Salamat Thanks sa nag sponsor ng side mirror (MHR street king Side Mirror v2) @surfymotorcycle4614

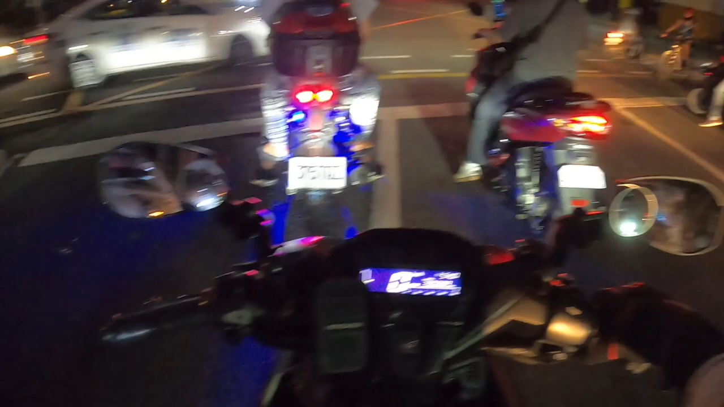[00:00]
Amin salamat siya nag-sponsor ng aming side mirror MHR
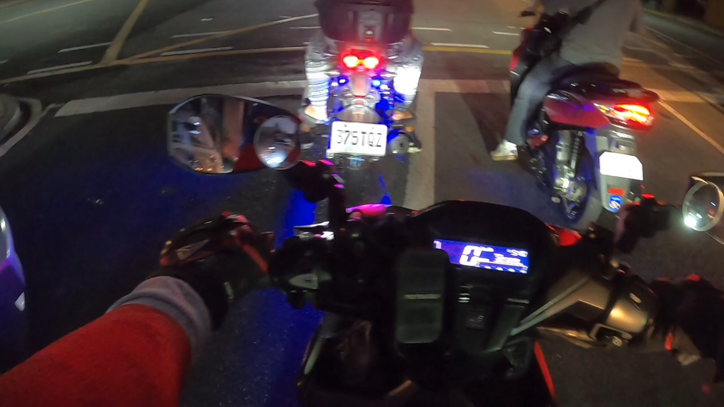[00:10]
napakalino naman grabe naman kahit sa gabi liwanag thank you nakalagay dun sa ano kaya na ang motorcycle pero ano pa rin daw siya ng surfy yung sedan shop yun shout out sa inyo thank you siya nag-sponsor ng side mirror ganda ganda ganda kung gusto nyo bumili nito MHR Street King version 2 galing sa surfy
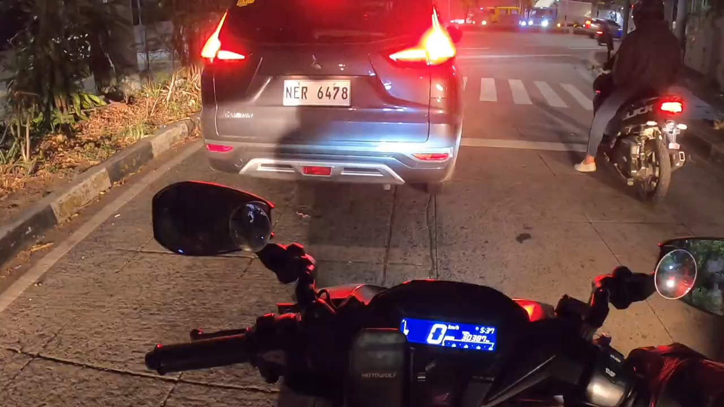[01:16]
mga ganda mga ganda ng side mirror napakalino kahit sa dilim maraming maraming salamat sa nag-sponsor